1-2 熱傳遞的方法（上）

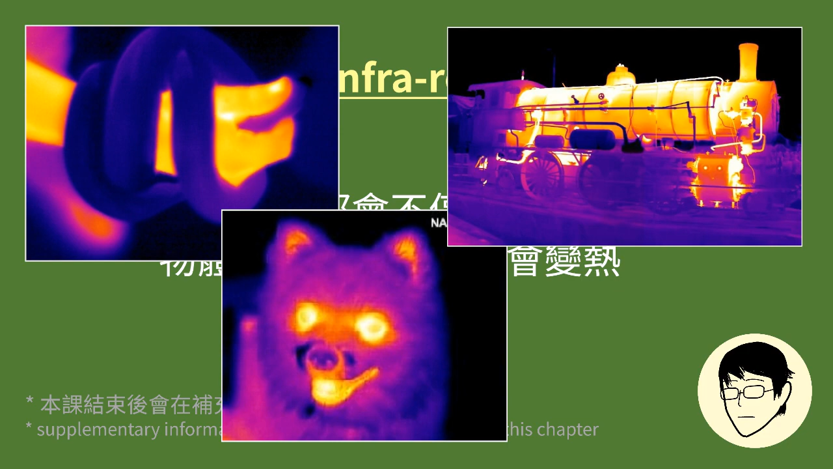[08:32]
是的,你的手在发射复射你的狗在发射复射你爷爷开过的火车也在发射复射不过雄外复射是肉眼看不到的